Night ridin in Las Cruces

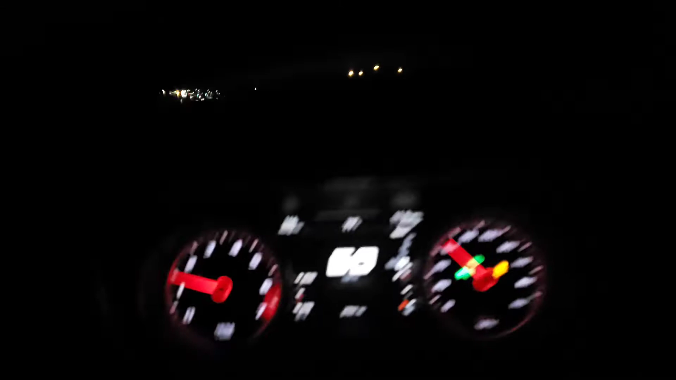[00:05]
you know, doing some night riding, got it all lit up up the hill,